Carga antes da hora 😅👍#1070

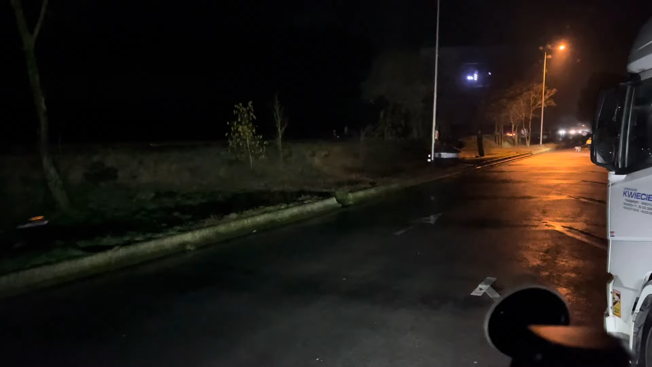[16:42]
Ora bem meus amigos. Eu parei aqui neste. Tinha quatro lugares. Nisso conforme eu parei. Já apareceu logo este caminhão.